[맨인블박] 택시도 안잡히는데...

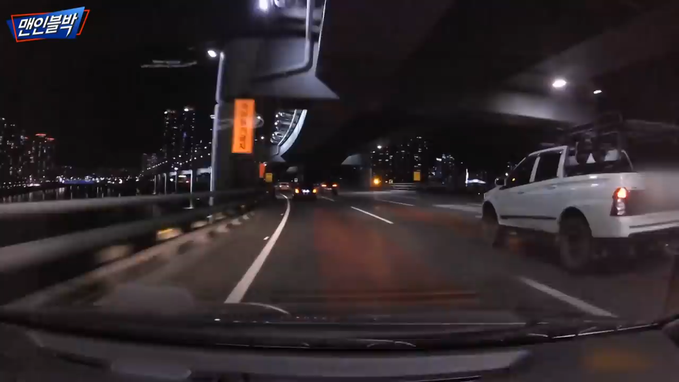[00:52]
과속을 안 했던 순간이 거의 없었던 것 같고요 중간에 좀 굉장히 특이하다가 이상하다 느꼈던 게 톨게이트에서 멈춰야 된다 말을 했는데 듣지도 않으시고 아니 그치? 지금 하시면 어떡하십니까? 옆 300미터 전단으로 지하철을 옆으로 인간 톨게이트에서 후진하는 건 말이 안 되잖아요 뒤에서 차가 있는지도 없는지도 모르는데 차가 막 후진하고 있어요 뒤에서 잠시만요 와 차 나이 잠시만요 차님 저 지금 대리운전 기사 설무시인 것 같거든요
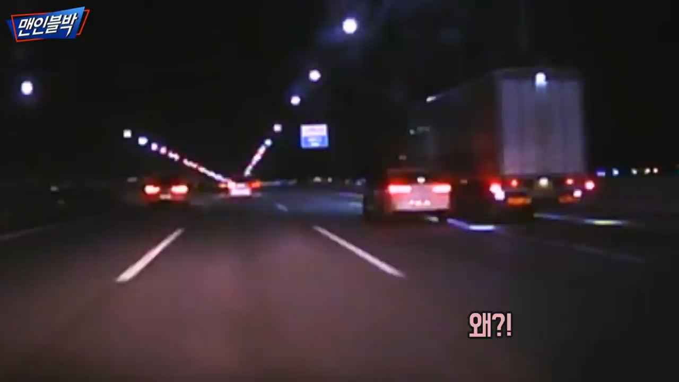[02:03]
자잖아. 자는 거 아니야? 지금 또 또 또. 더 가고 싶다. 어떻게 가, 어떡해. 도로에서 약간 의신되는 차량이 있을 거 같아요. 오오오오.